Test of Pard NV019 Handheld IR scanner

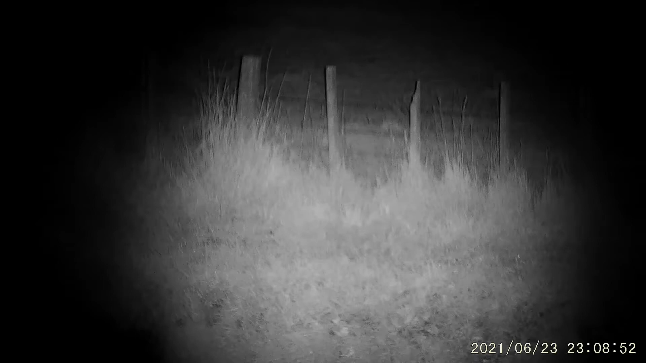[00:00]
I'm standing on the footpath in the reserve
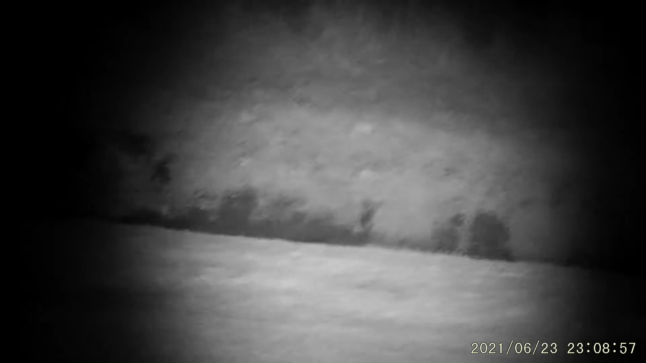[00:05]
outside our house that's the creek that's the first fence line
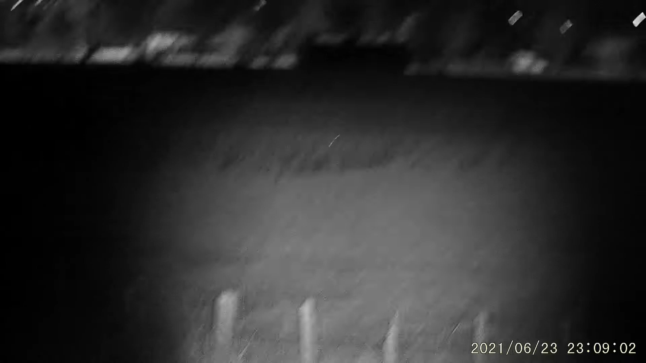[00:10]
that fence line out there is about 225 250 yards away and you can see that little eye shine out there that's a plover spewing plover at about 180 yards I guess it's got some range as you can see there's a bit of light